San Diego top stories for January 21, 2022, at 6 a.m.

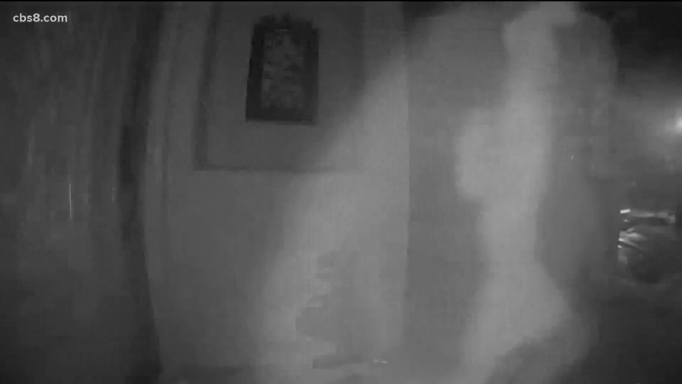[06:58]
From there, they go in, steal high-end items like purses and jewelry.
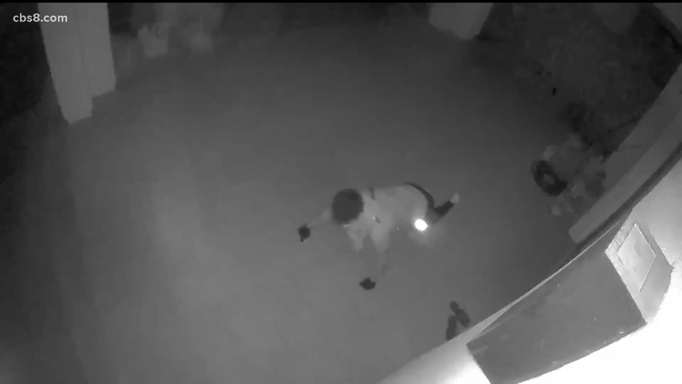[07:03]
And police say they are looking for at least 4 suspects right now. Call police if you have any information.